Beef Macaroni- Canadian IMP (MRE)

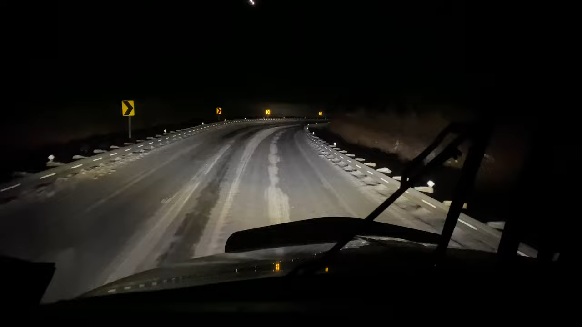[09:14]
These goddamn twists and turns. Ice covered road. Living the dream.